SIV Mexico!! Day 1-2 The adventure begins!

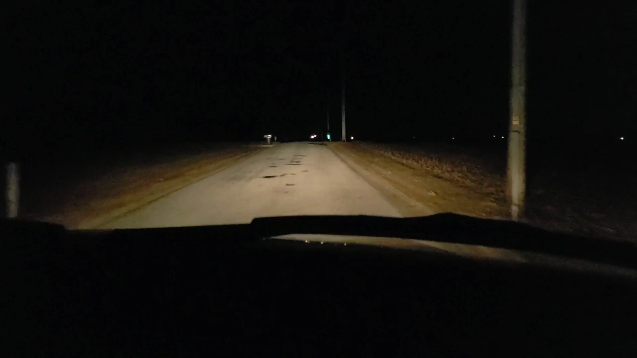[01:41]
Headed to the airport. 424 AM.
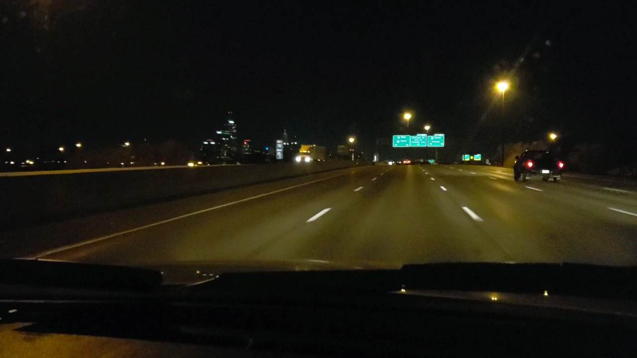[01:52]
Here we are arriving downtown Indy. Taking the exit to the airport. That pan. Get that pan. It's so bumpy.